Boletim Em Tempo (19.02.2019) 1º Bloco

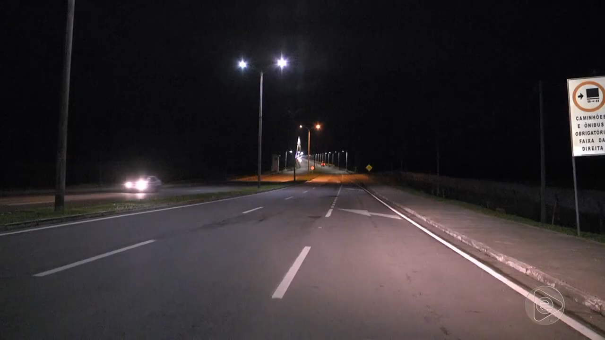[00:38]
Noite de segunda-feira, 7 horas da noite, Ponte Rio Negro.